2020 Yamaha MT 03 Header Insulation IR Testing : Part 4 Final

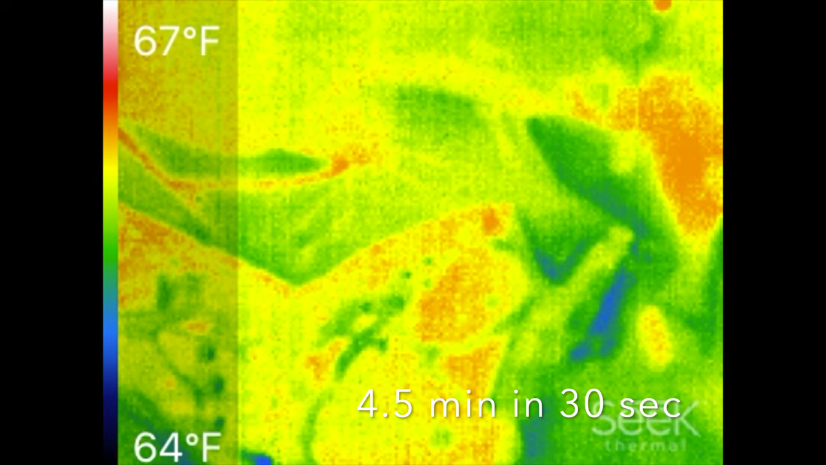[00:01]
On screen: scale top 67°F, scale bottom 64°F
So here we're going to see a time lapse of the startup of
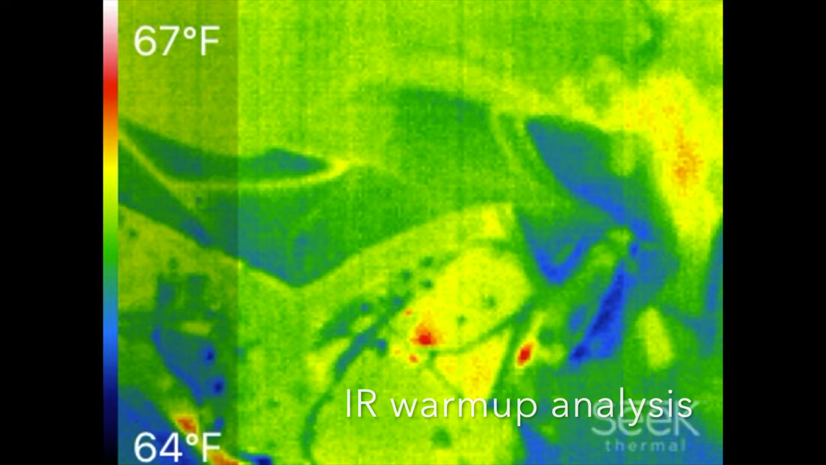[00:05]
On screen: scale top 67°F, scale bottom 64°F
the MT-03 using a seek thermal sensor plugged into the iPhone.
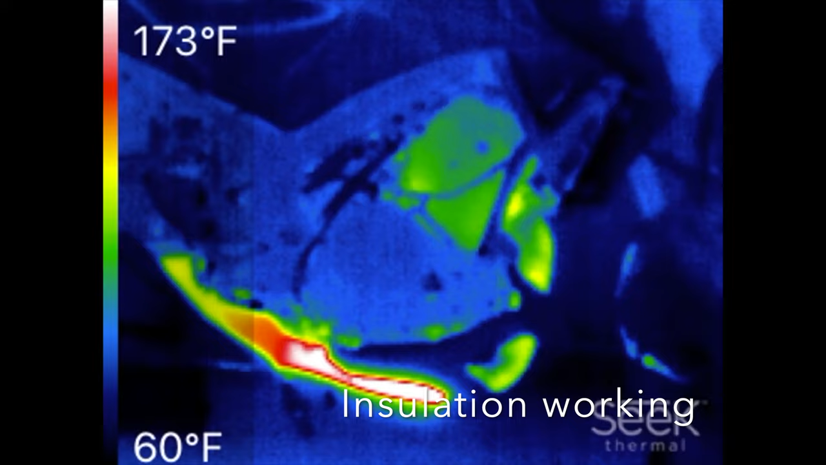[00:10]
On screen: scale top 173°F, scale bottom 60°F
What we notice here is that the header and downpipe are significantly
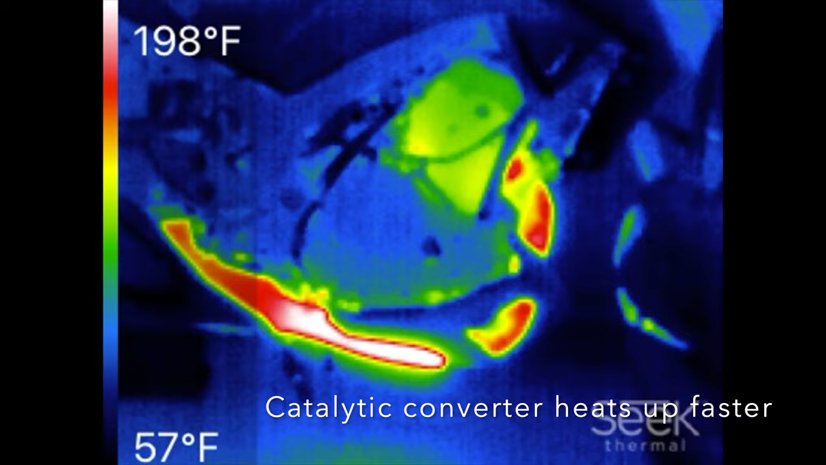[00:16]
On screen: scale top 198°F, scale bottom 57°F
less hot on startup and more heat is in the mid-pipe and catalytic converter, exactly what we were going for.
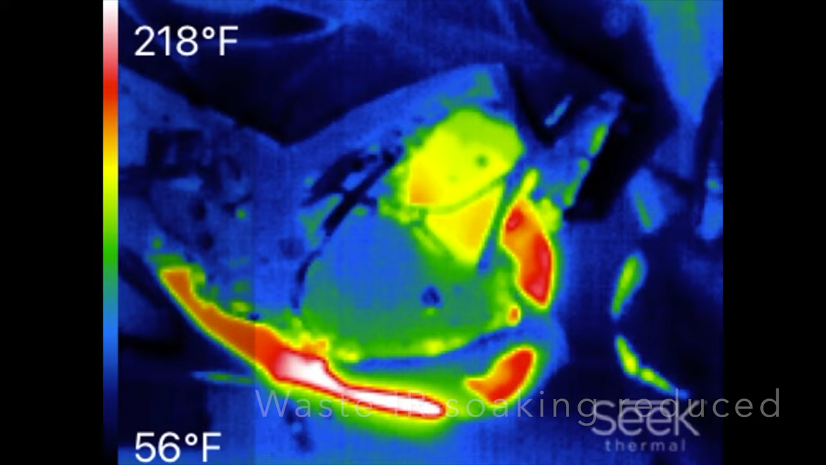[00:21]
On screen: scale top 218°F, scale bottom 56°F
So this achieves both goals of warming up the cap
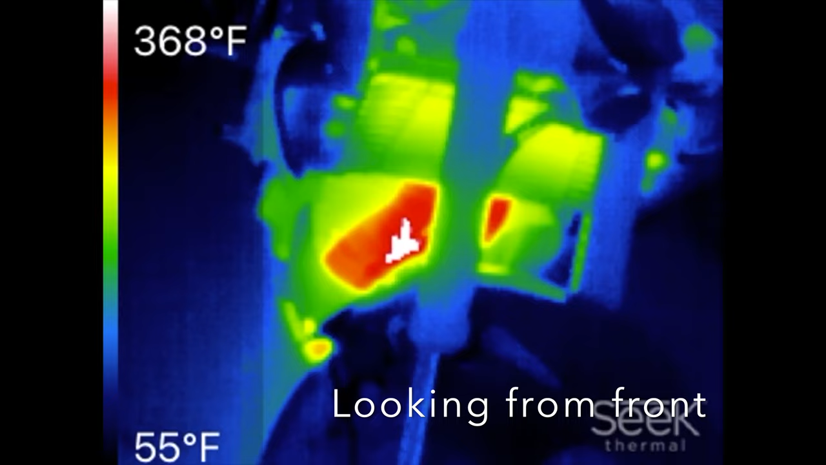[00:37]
On screen: scale top 368°F, scale bottom 55°F
If we look at the front here, we can see a nearly 200 degree Fahrenheit reduction in the header temperature,
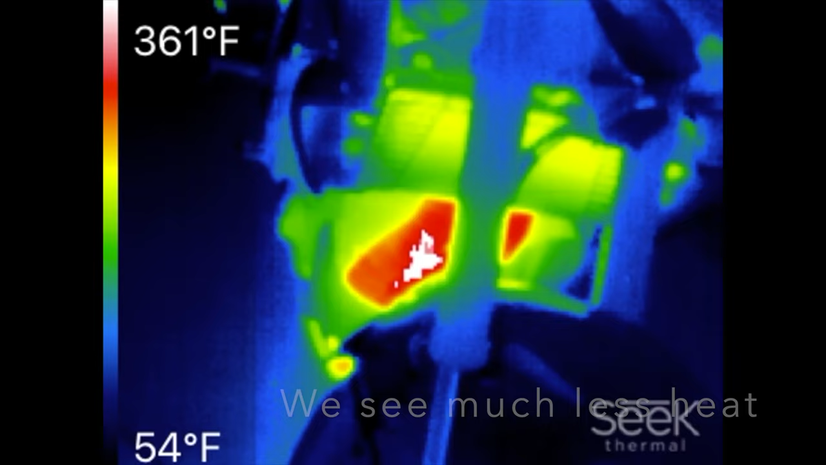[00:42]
On screen: scale top 361°F, scale bottom 54°F
so the insulation is working and significantly reduces radiative
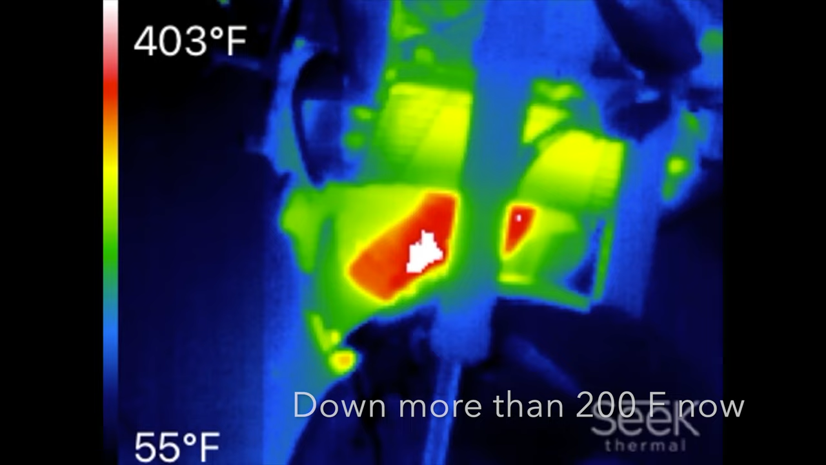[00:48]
On screen: scale top 403°F, scale bottom 55°F
heat soaking of the radiator and the front of the engine and radiator cooling fan and motor.
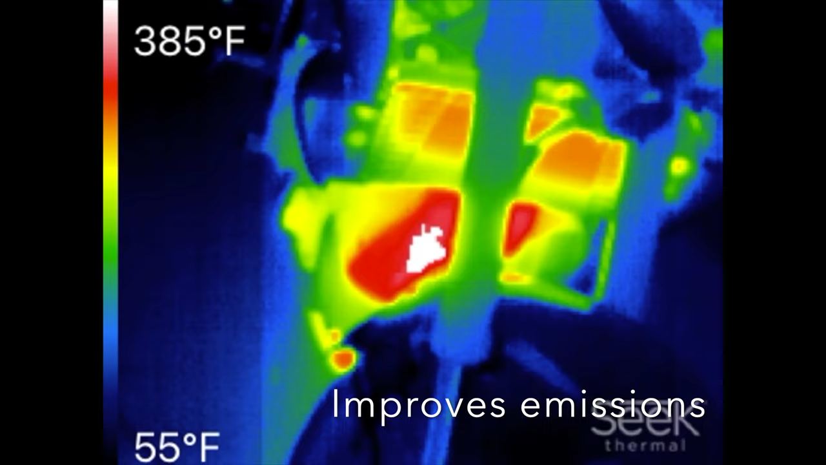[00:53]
On screen: scale top 385°F, scale bottom 55°F
If we look at heat moving from the back towards the front,
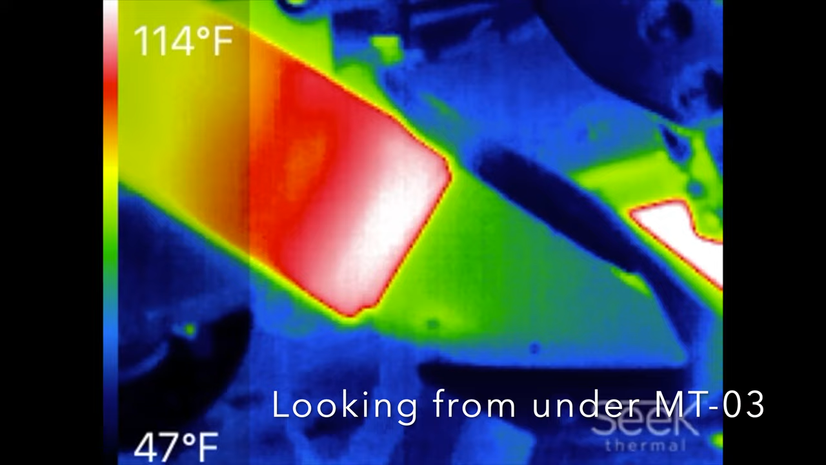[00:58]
On screen: scale top 114°F, scale bottom 47°F
we can see that the muffler is hotter,
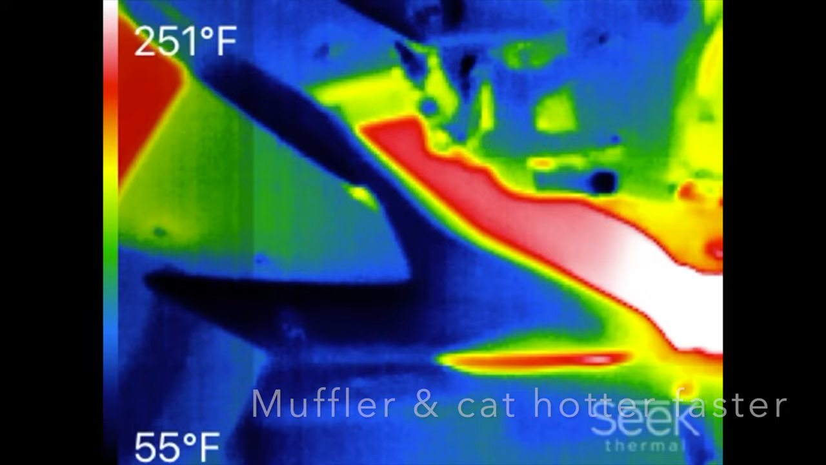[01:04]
On screen: scale top 251°F, scale bottom 55°F
the catalytic converter section behind the shield is much hotter faster, and the O2 sensor is getting
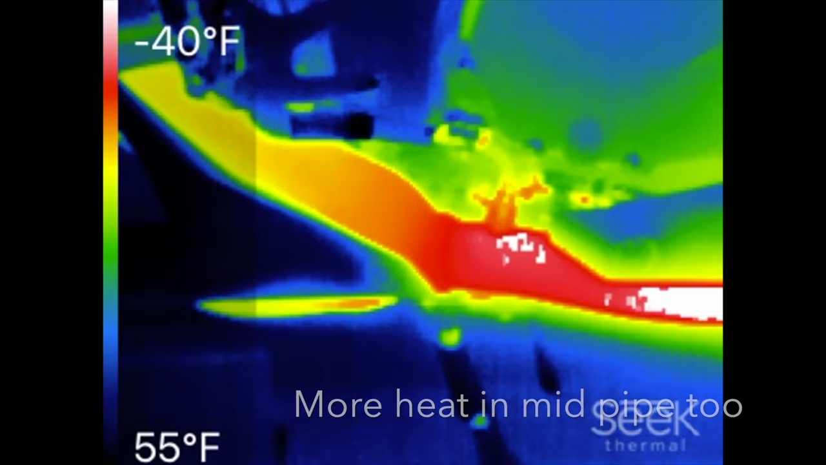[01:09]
On screen: scale top -40°F, scale bottom 55°F
hotter faster with a lot more heat present in the mid-pipe before the O2 sensor.
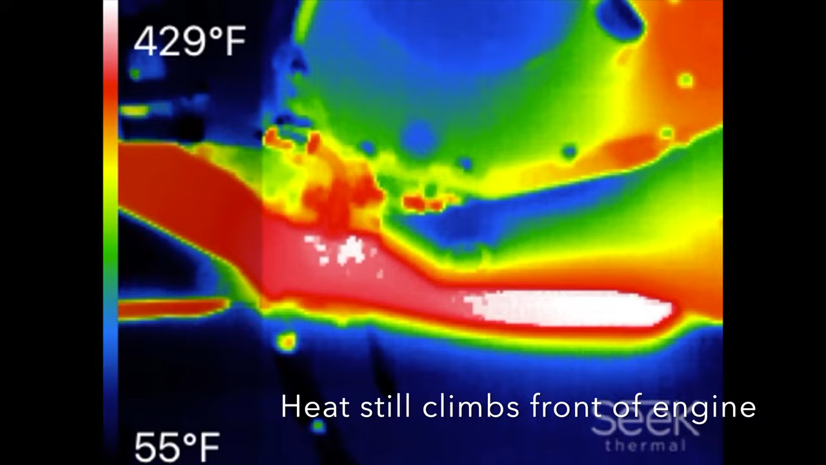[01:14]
On screen: scale top 429°F, scale bottom 55°F
And this is all time relative, so it's just heating up faster and more effectively.
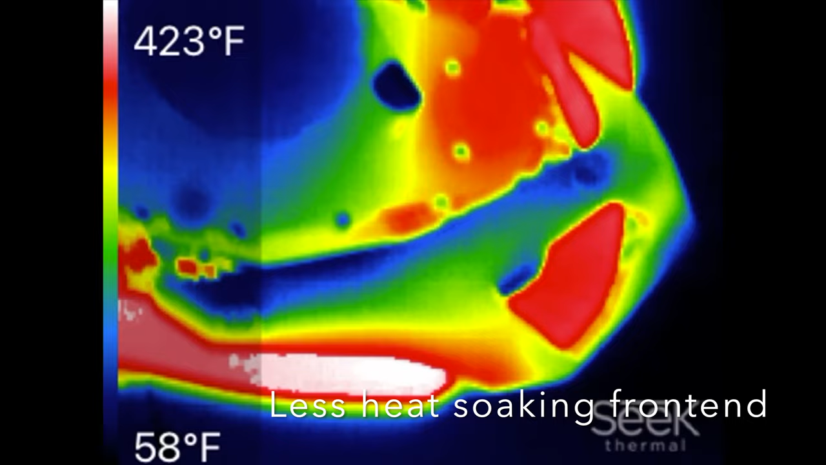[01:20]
On screen: scale top 423°F, scale bottom 58°F
And the insulation prevents the heat soaking of the engine up top here by more
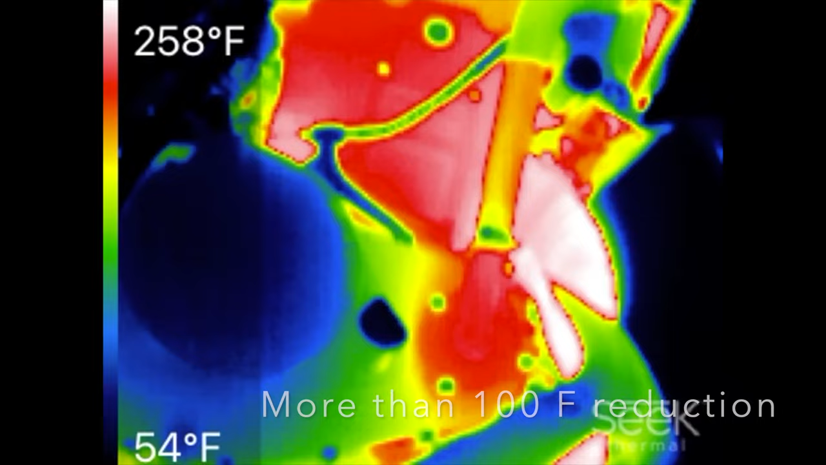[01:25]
On screen: scale top 258°F, scale bottom 54°F
than 100 Fahrenheit compared to the factory configuration.
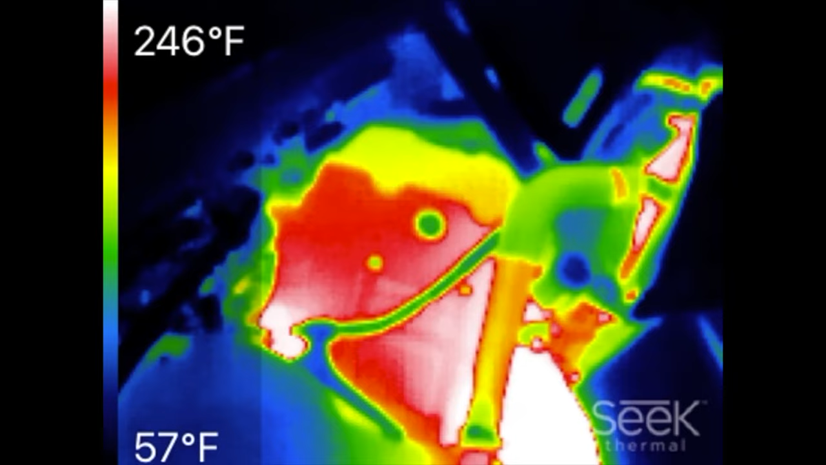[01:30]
On screen: scale top 246°F, scale bottom 57°F
Here we see a lot of smoke forming.